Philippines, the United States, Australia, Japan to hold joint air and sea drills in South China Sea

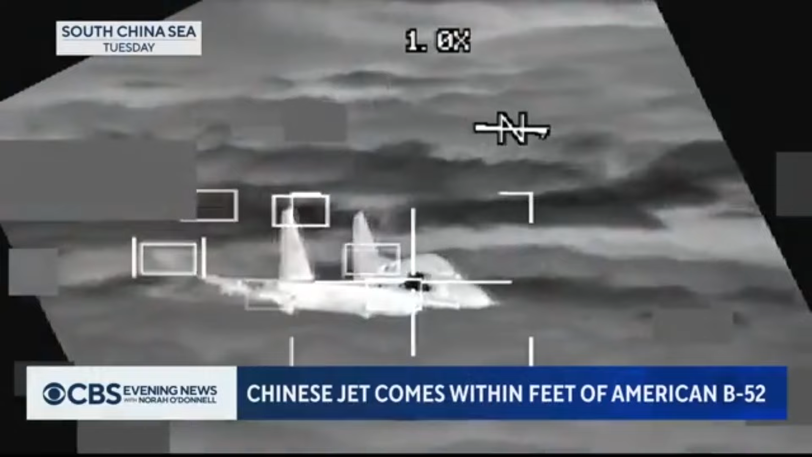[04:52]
military has released video of yet another Chinese fighter jet harassing and flying dangerously close to a U.S. military plane over the South China Sea, the Chinese jet coming within 10 feet of the American B-52.